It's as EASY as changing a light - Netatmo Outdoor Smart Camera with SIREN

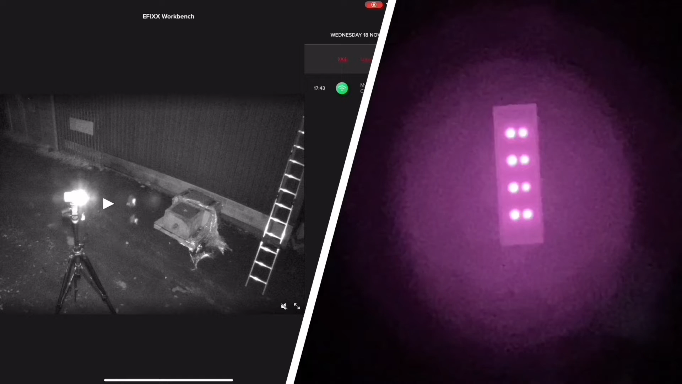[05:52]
you can see the cameras now online it's in an infrared mode and we can see it already there's the live view
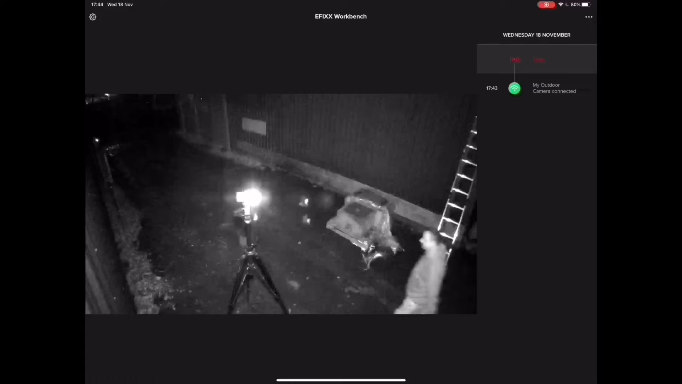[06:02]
there's you gary oh you're doing out there that was good that was quick okay it's quick and you can see that this it often happens when you bring these systems online to start updating their firmware
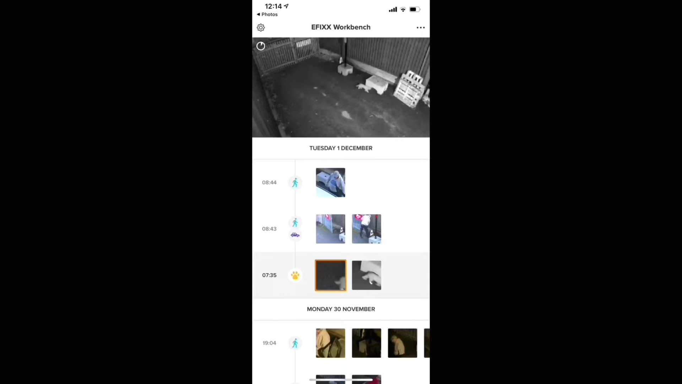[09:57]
some proof the camera picked up this cat one evening gordon yeah now obviously that is a cat